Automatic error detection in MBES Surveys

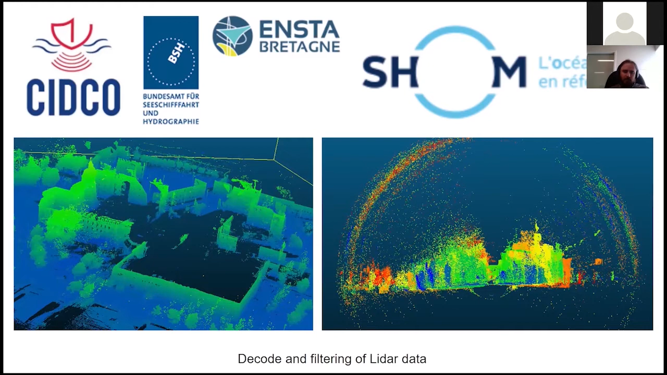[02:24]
So, as for the workflows for processing LiDAR data, we have the software to decode this data, to filter the data. The same thing for multi-beam ecosounders.